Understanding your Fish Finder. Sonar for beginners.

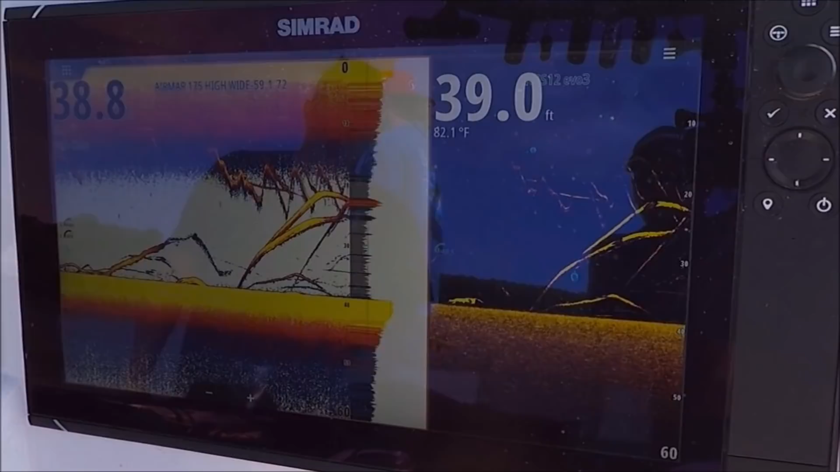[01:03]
On screen: water 82.1°F
they're curious they are coming right up look at that is these two right here just came right up to look at that jig someone's jigging up and down and these two came up to look at it
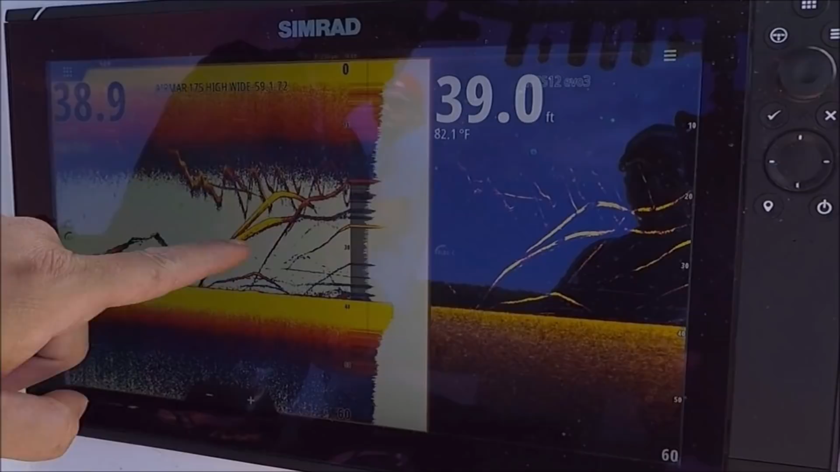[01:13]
On screen: water 82.1°F
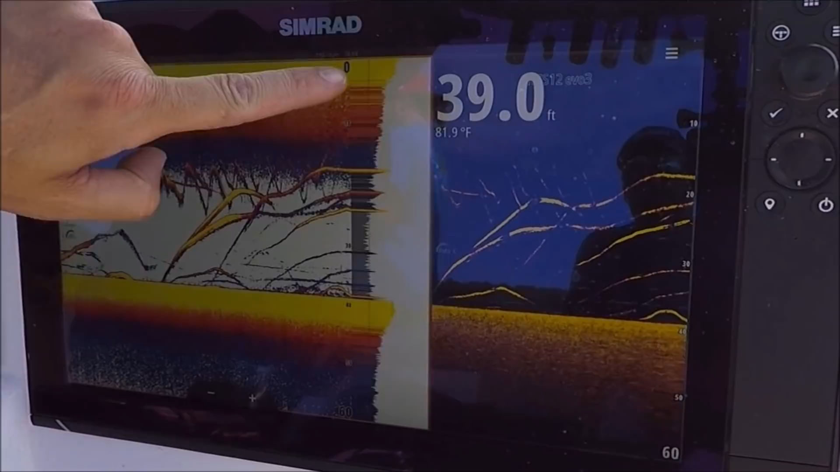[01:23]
On screen: depth 39.0 ft, water 81.9°F
basically you see this section here that's all fluttery that's directly under us right this second this is just a history but that's what's under the
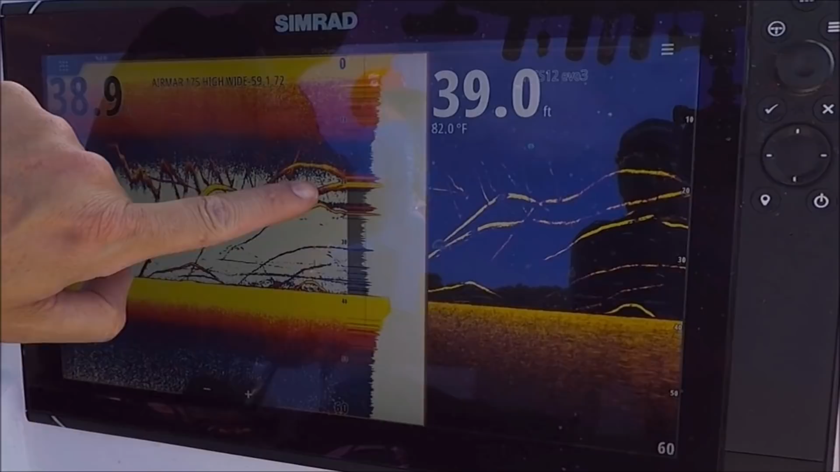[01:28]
On screen: water 82.0°F
boat right now and they're hanging there
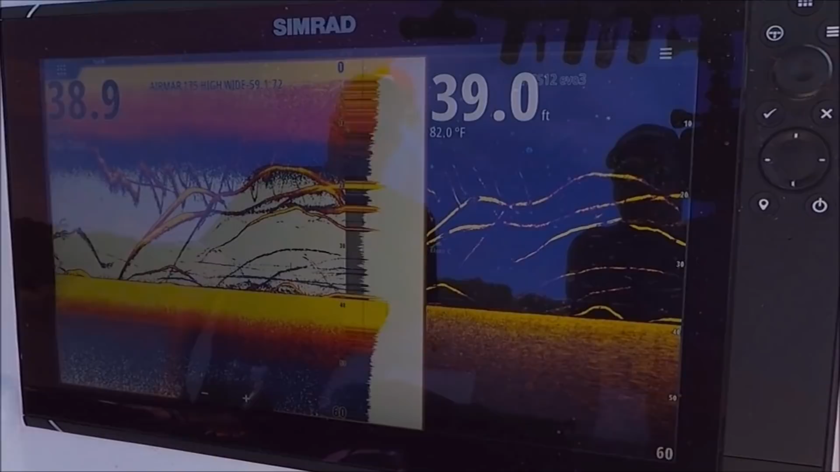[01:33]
On screen: water 82.0°F
so you'll see like if you look at it and feel what you're doing you can figure out which jig is yours yours is going down that what now
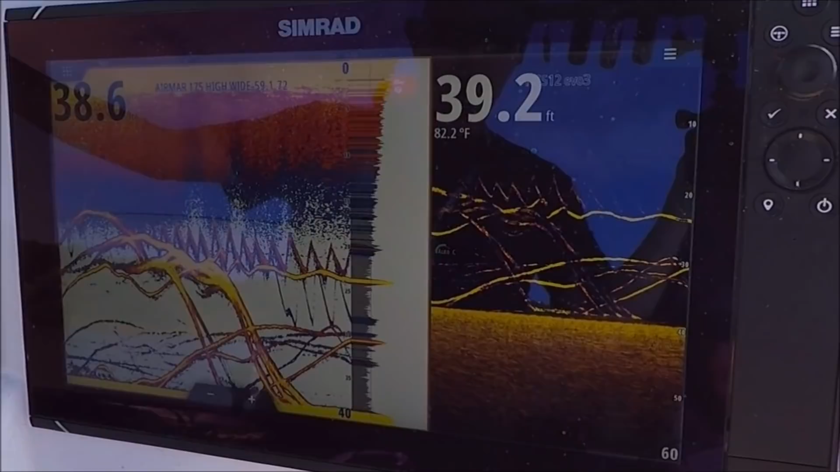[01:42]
On screen: water 82.2°F
stop okay that's you right there see how it just stopped and now drop it
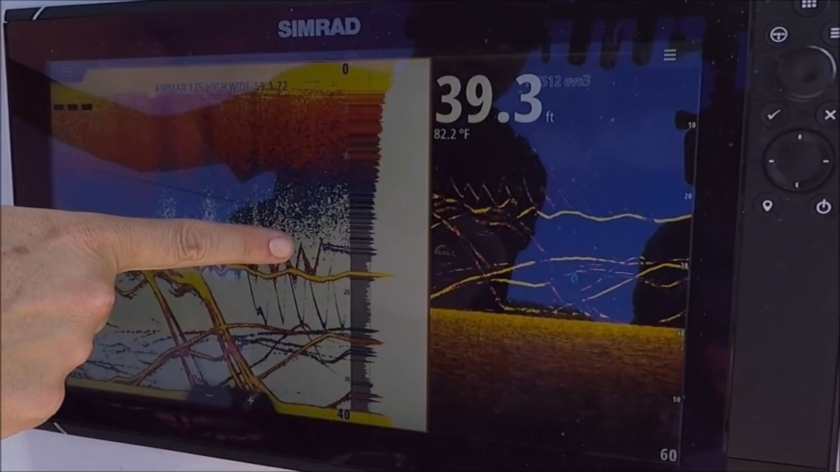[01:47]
On screen: depth 39.3 ft, water 82.2°F
and you'll see it go down so now when the fish comes up you can
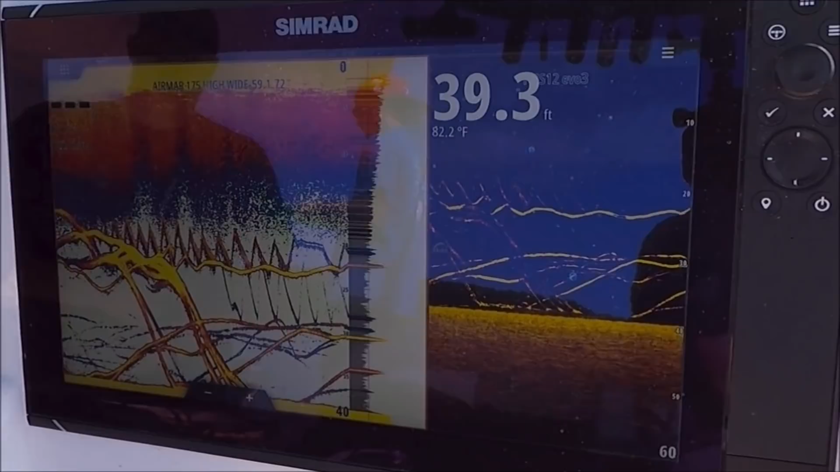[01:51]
On screen: depth 39.3 ft, water 82.2°F
figure out if he's looking at yours or I believe this fish here was just looking at yours the whole time you were jigging it see him he's very interested in your bait
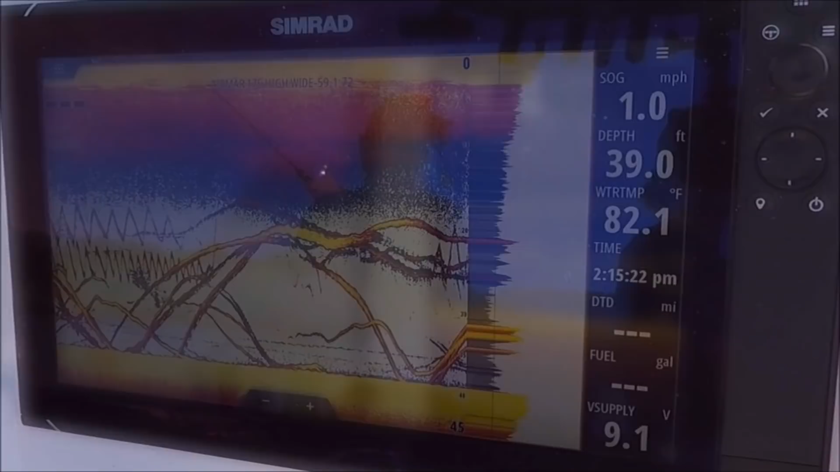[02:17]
On screen: depth 39.0 ft, water 82.1°F, speed 1.0 mph
that fish is coming up fast right there three or three or four of them two or three someone's gonna whack one right there they're racing up to get it racing up to get it all right you see we're here it's summertime so these fish are deep the water is warm 82 degrees these are
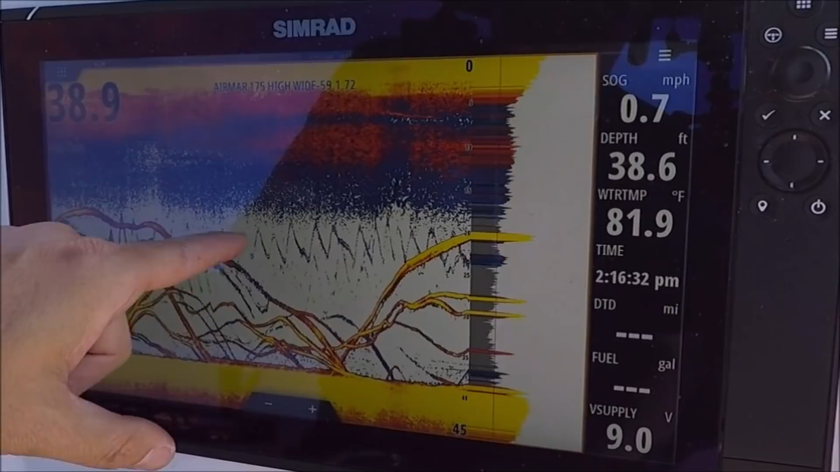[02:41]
On screen: water 81.9°F, speed 0.7 mph
the jigs working up and down these are striped bass in a small three to five
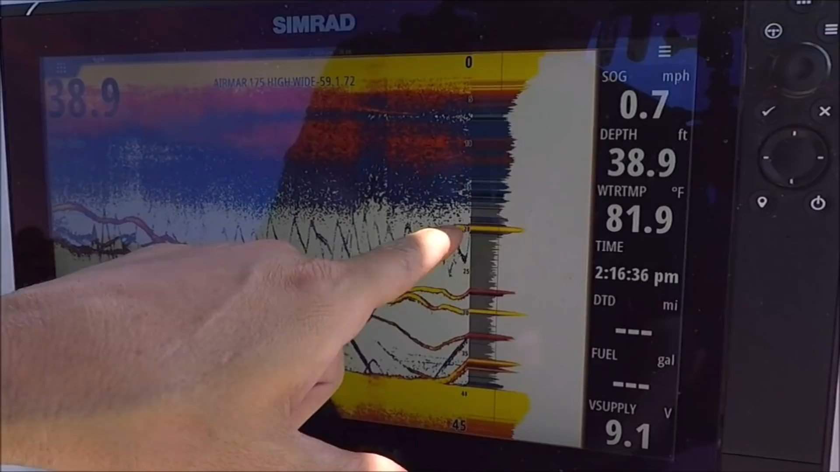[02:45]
On screen: depth 38.9 ft, water 81.9°F, speed 0.7 mph
pound range maybe some up to seven eight pounds 30 inches you can see our jig here it's enough to
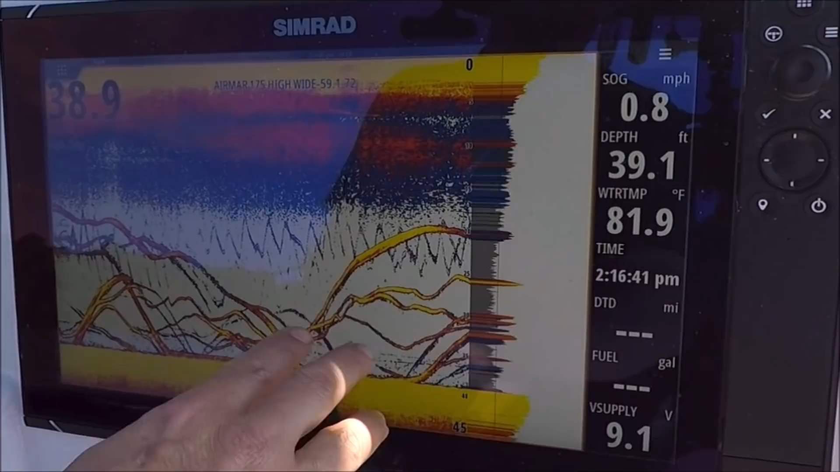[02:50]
On screen: depth 39.1 ft, water 81.9°F, speed 0.8 mph
entice these fish to come up and look but they're not hitting it and it's yeah it's midday sometimes these fish just been eating all morning you know they're gorged out chasing these baits and we
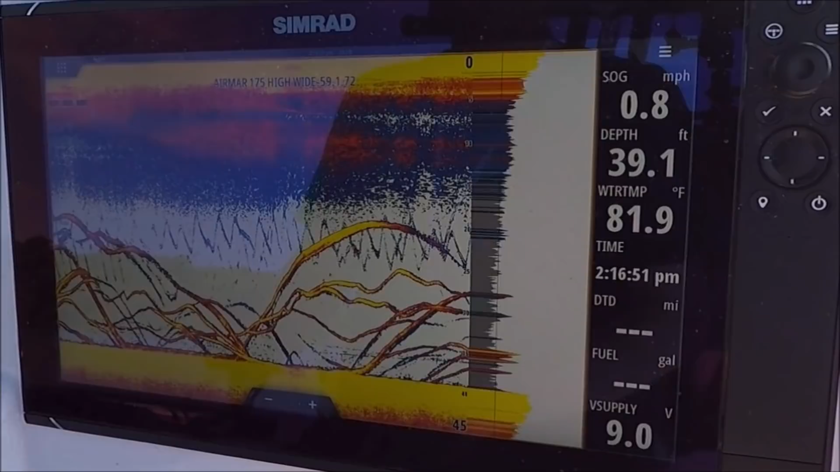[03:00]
On screen: depth 39.1 ft, water 81.9°F, speed 0.8 mph
just need to wait for them to get hungry or figure out what we can do to make it irresistible to them but an hour or two before dark when come time to strap the feed bag on is usually enough
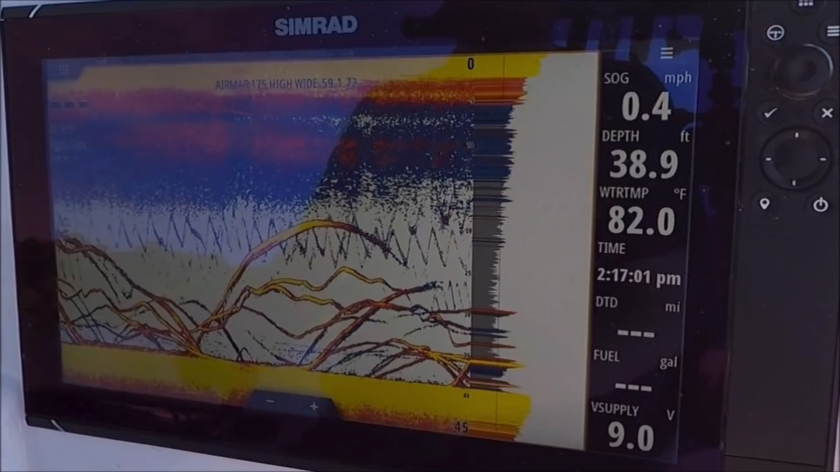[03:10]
On screen: depth 38.9 ft, water 82.0°F, speed 0.4 mph
but the more fish in the mix the better and not for obvious reasons but you get more fish in there a bigger group will tend to eat when they're not hungry if there's more more fish around the old competition factor you know but we have the spot lock or the anchor lock the motor guide anchor lock just holding us right here and it's all we can do just gonna work and figure out what they're gonna not
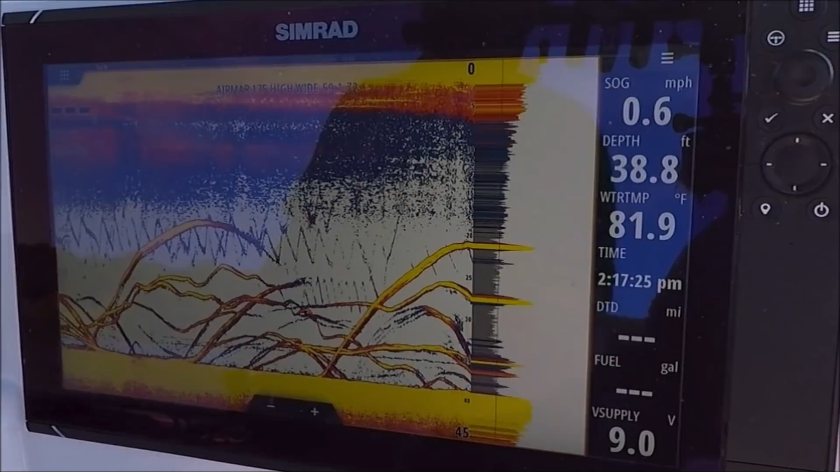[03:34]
On screen: depth 38.8 ft, water 81.9°F
be able to pass up I got the crew though all kinds of iron going down there and look at these come right up this fish is just so you can see here and here it was just completely infatuated with this jig going up and down trying to figure it out but just doesn't want to take it you see it come up it's looking at it just sitting that fish is just sitting right underneath that jig come
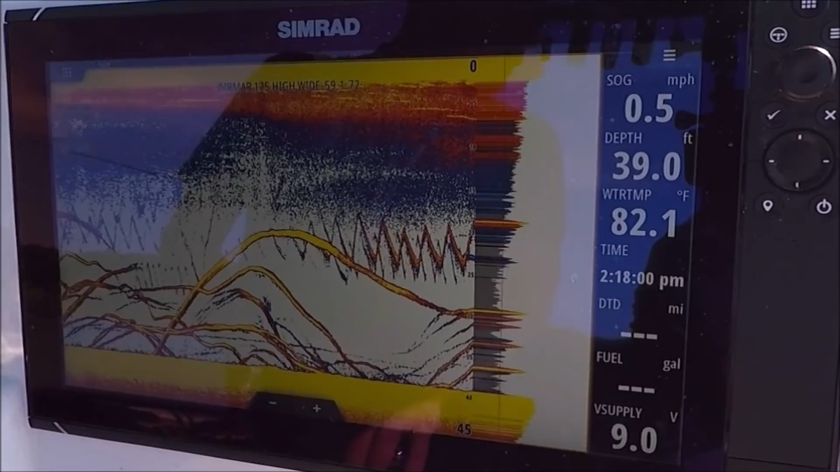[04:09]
On screen: depth 39.0 ft, water 82.1°F
and get it drop it right on its head drop it